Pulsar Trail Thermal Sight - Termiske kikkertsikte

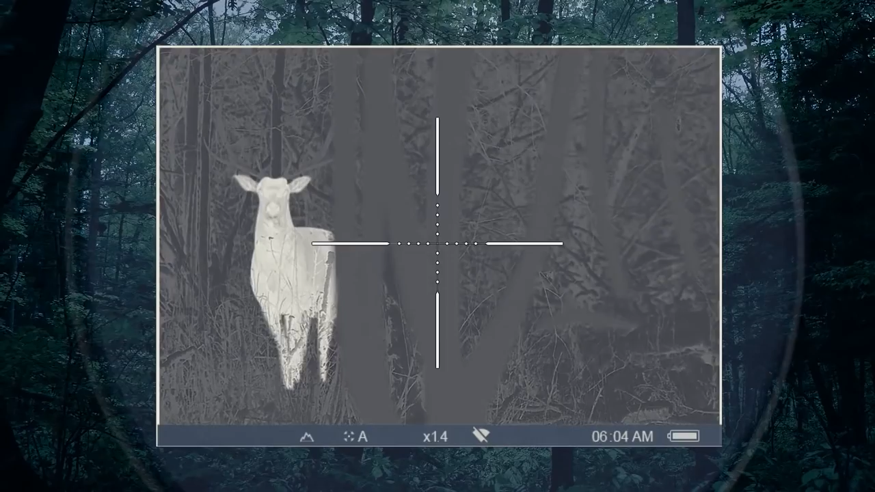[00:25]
For its image acquisition, the trail uses a cutting-edge thermal imaging sensor with
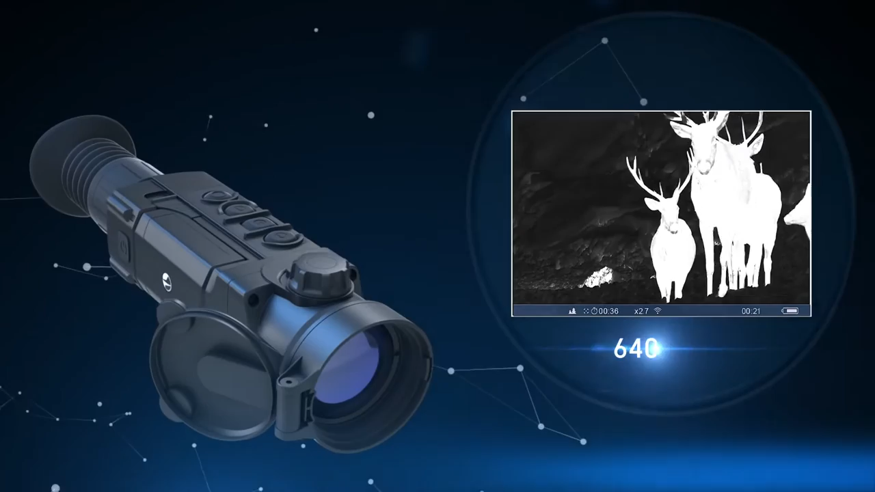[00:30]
a remarkable 640x480 pixel resolution and a pixel size of 17 microns.
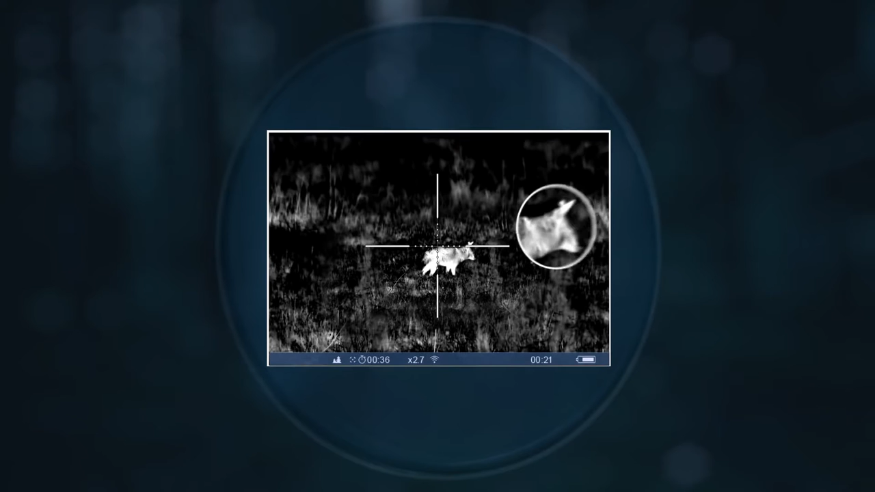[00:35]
The best thermal rendering software in its class for image sharpness.
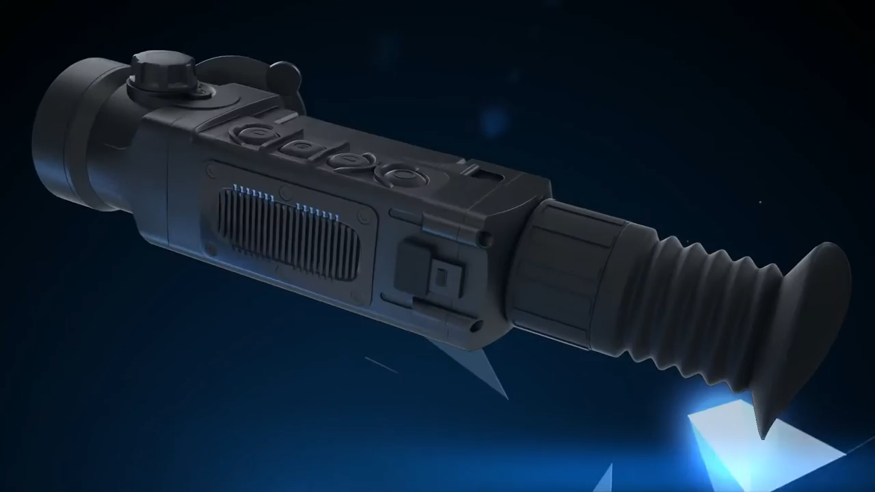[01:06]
The trail possesses a built-in Wi-Fi module that allows connecting a smartphone or tablet to the
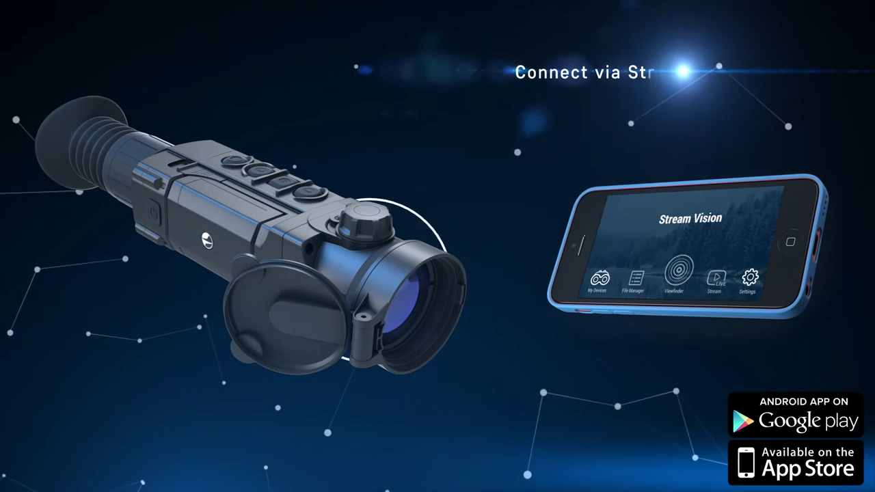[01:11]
rifle scope wirelessly in seconds with the help of a StreamVision mobile application available for Android or iOS devices.
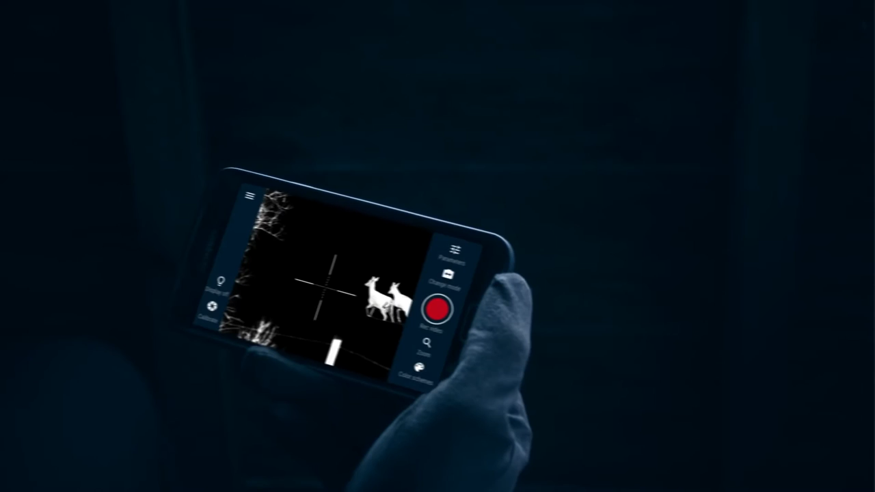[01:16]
With StreamVision, watching animals from a high viewpoint or a hunting cabin is very easy.